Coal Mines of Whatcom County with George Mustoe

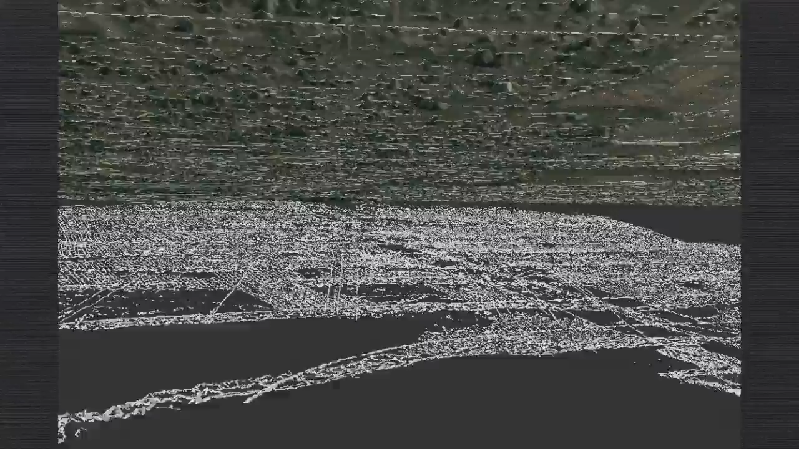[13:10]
So there's about 200 miles of tunnel in this mine.